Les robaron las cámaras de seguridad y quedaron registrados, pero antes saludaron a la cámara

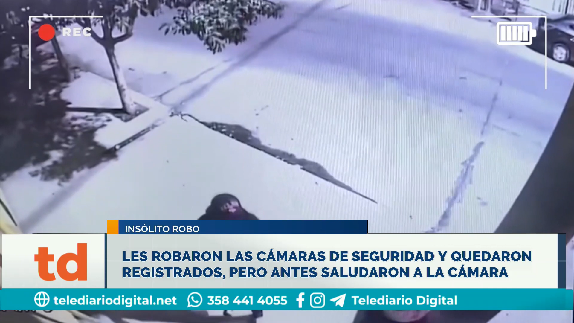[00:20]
advierten que en ese lugar donde funciona un centro de transportistas, había una cámara de seguridad y en ese momento uno de los jóvenes saluda,